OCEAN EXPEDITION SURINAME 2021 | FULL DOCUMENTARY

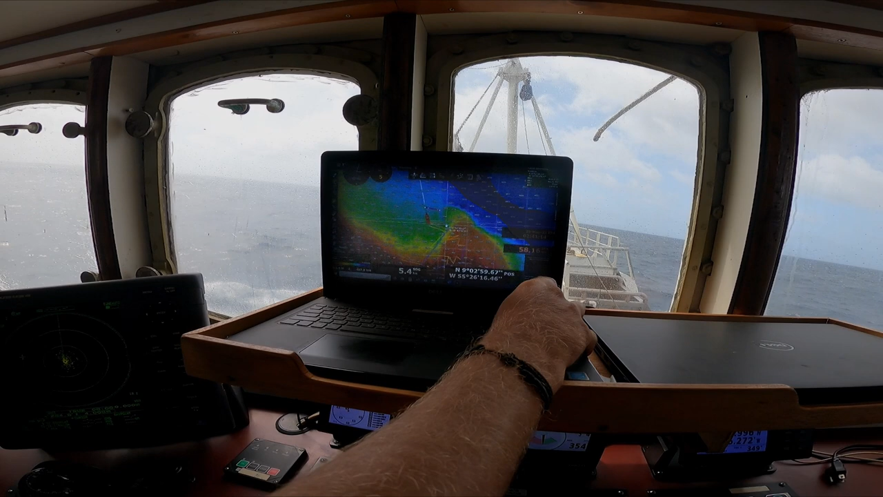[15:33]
We are now surveying at around a depth of 3000 meter to the west of the Demerara Plateau. We are now almost reaching the edge of the